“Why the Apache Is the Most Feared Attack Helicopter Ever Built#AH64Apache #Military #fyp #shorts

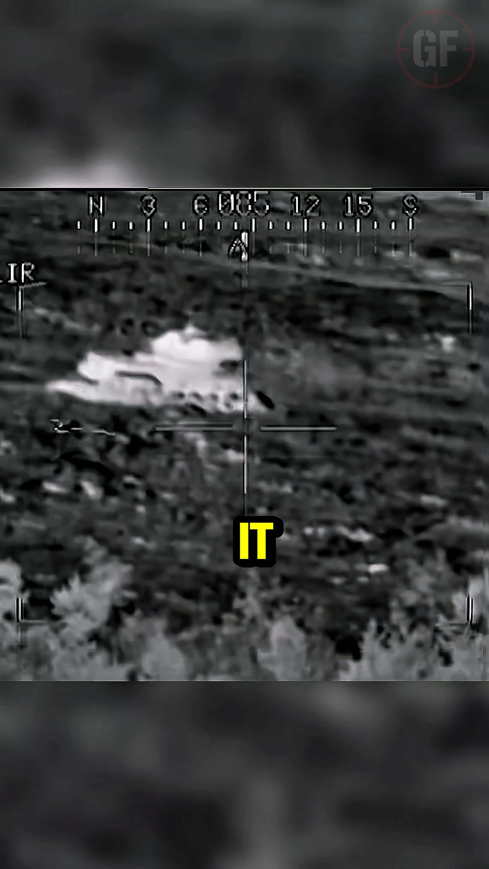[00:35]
It can track hundreds of targets, share data with other units, and even let the gunner aim just by looking.